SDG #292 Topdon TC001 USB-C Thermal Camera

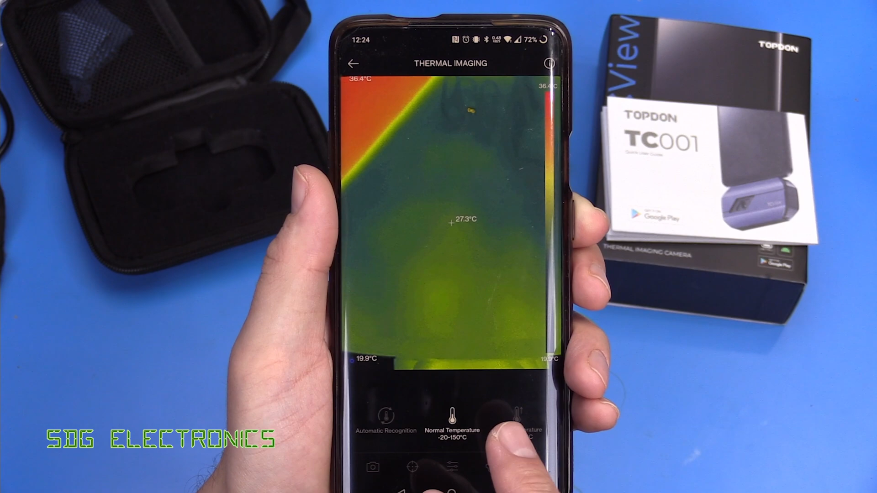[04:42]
On screen: spot 27.3°C
the last option in here is the temperature mode as we saw on the specifications there's two temperature ranges there's the normal temperature range from minus 20 to 150 degrees c or there's a higher temperature mode which allows us to change from 150 all the way up to 550 degrees c and there is the option here just have it switched between those modes automatically and that's basically all there is to the software so it's extremely simple to use it's also very quick to get up and running you just need to plug it in here as long as you've got a working android phone and
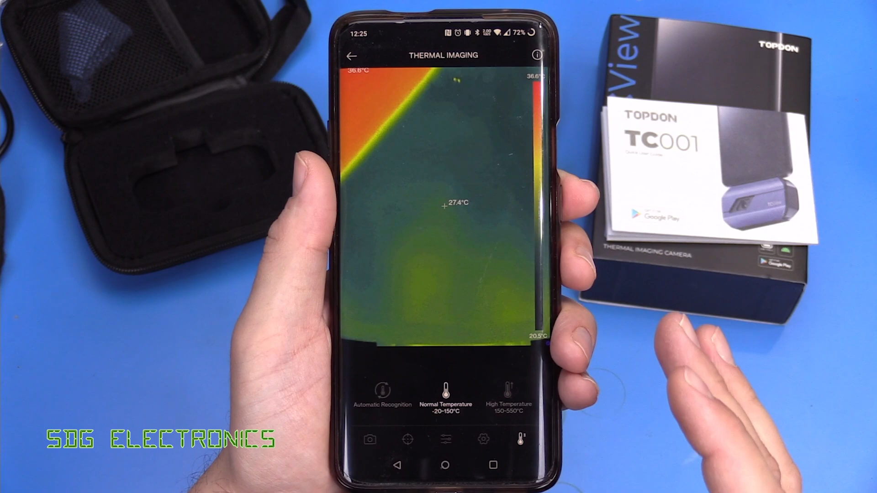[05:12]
On screen: spot 27.4°C
the app will run on it then you can get up and running nice and quickly don't have to worry about charging it or batteries and that kind of thing you can use your phone or windows pc and get going with some thermal
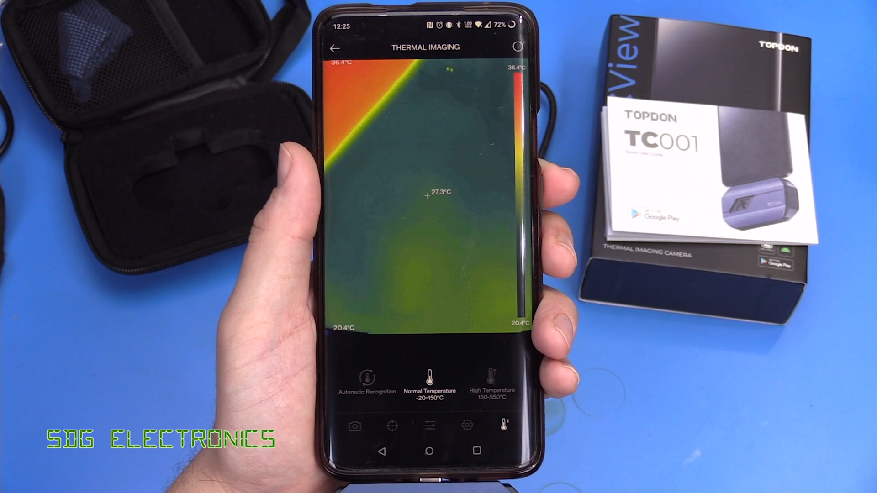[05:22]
On screen: spot 27.3°C, scale top 36.4°C, scale bottom 20.4°C
imaging very quickly now this thermal camera is designed to be a general purpose camera so there is a limitation on the distance between the camera and the object that you're
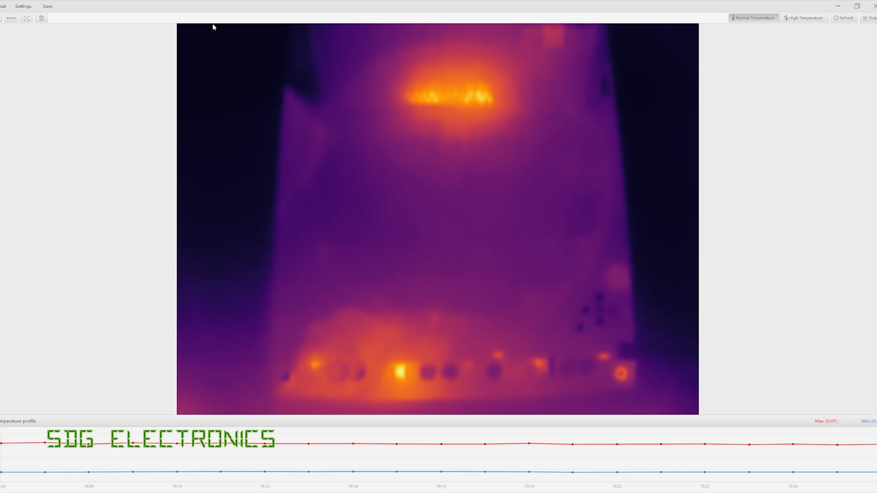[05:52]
and at the bottom here we have a d-pack linear regulator that is quite clearly identifiable
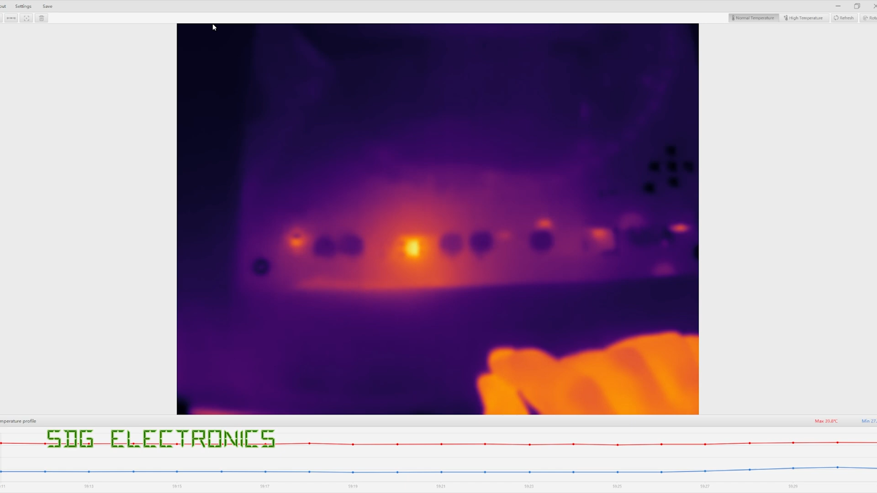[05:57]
as hot even from a bit of a distance there and we've got some sop 23 parts and currently i'm about 50 sorry 500 millimeters away from the pcb and you can see each of those transistors dynamically heating up and cooling down depending on what leds are illuminated on the board
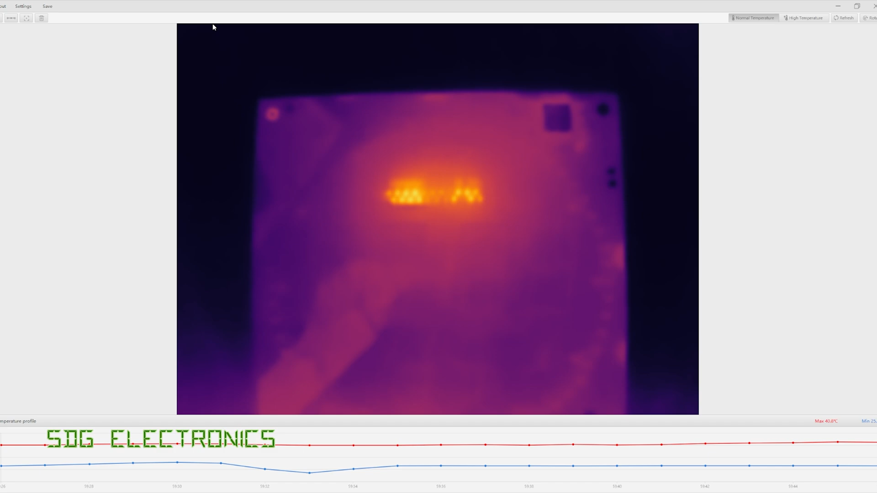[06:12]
and if we keep getting closer that seems to be about our limit for focus which is about 100 millimeters and when we get closer than that it starts getting really quite blurry and you probably can't make out the components quite as well but because we've got a fairly decent resolution we
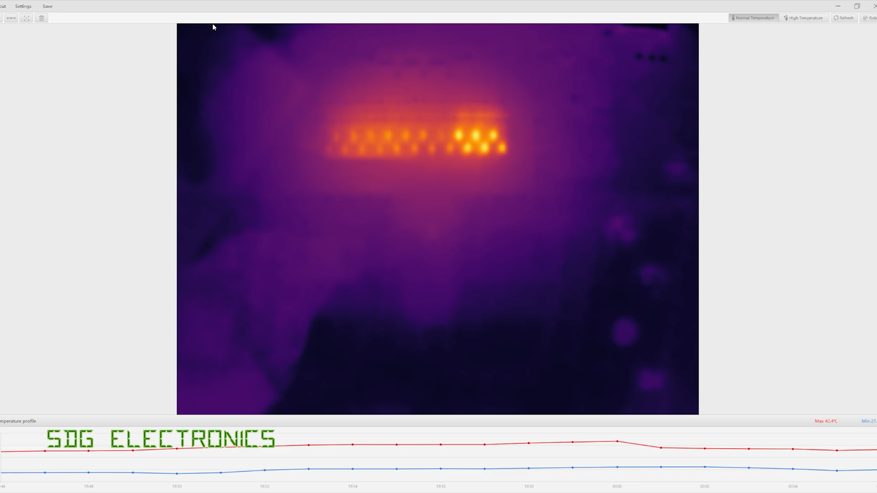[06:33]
can see these components really quite well even when the camera isn't right up against them but it's quite interesting there you can see the transistors heating up and cooling down depending on the amount of
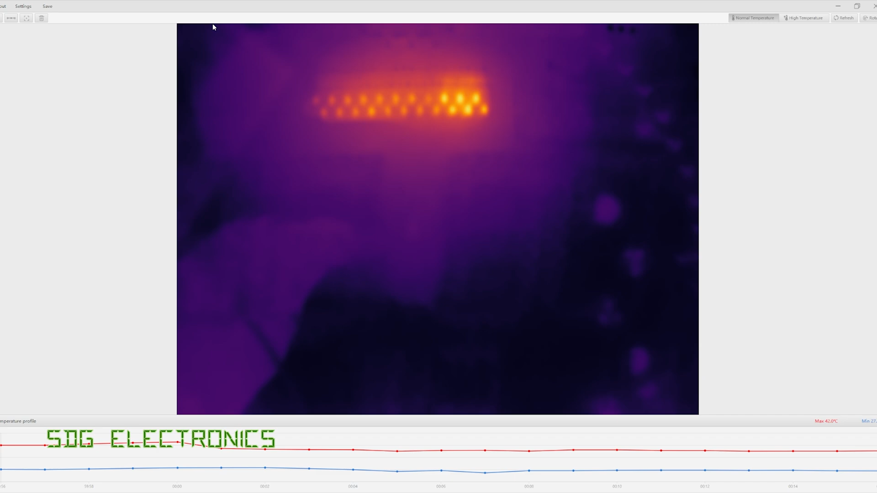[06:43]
characters and leds and which segments are illuminated on the clock about a meter and a half away we've got the network rack and we can see each of the components quite easily we've got a ubiquity dream machine se in the middle there and a couple of network switches underneath just behind all
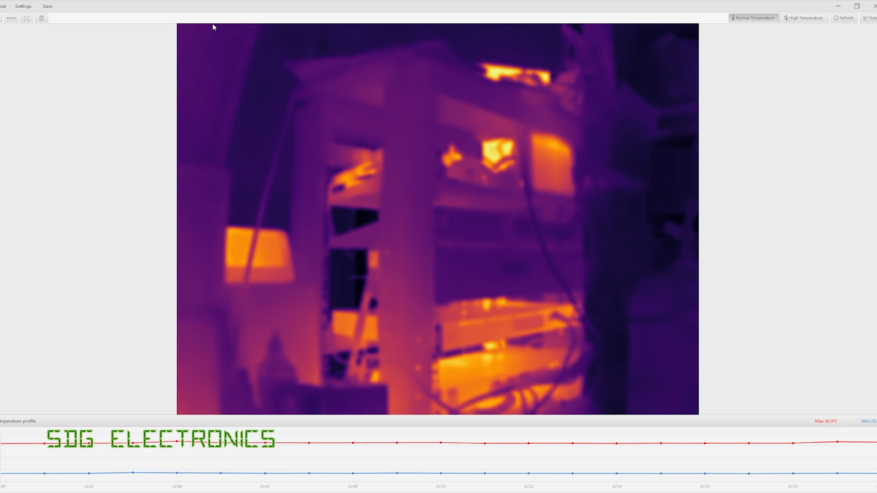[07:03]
of that you can see something glowing that's the central heating radiator in fact that's warming up behind there and we've got the cat just next to us having a little nap he's nice and
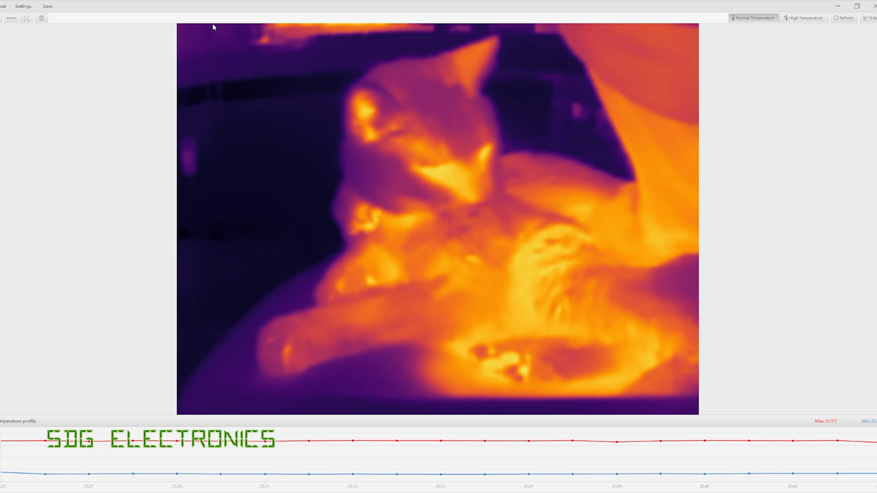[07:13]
warm and
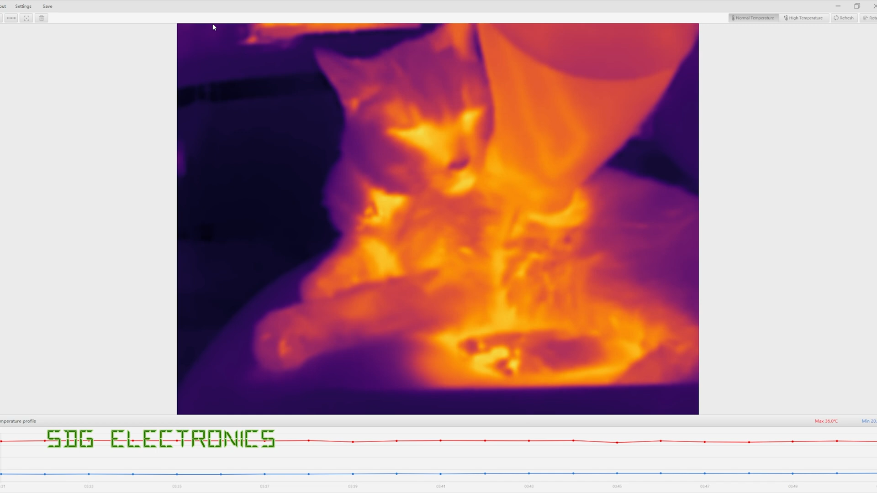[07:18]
you can see the refresh rate's pretty good it's able to pick him up moving quite clearly and smoothly